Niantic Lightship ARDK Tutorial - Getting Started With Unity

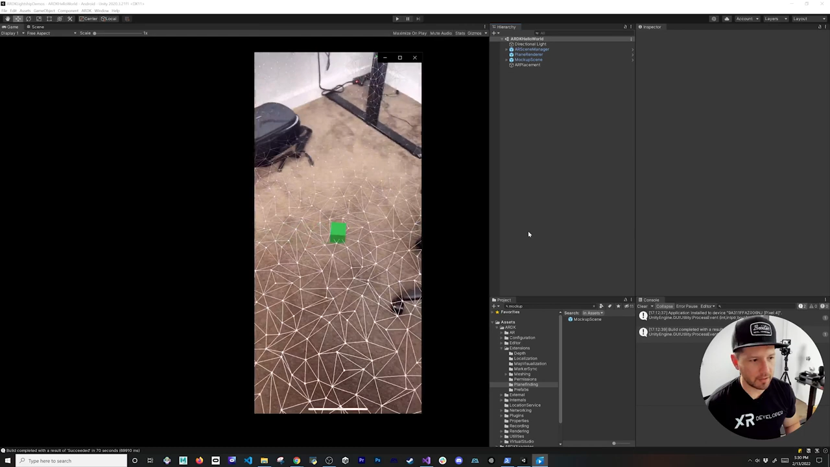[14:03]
my area is a little bit small so you can see the jetty is right you know above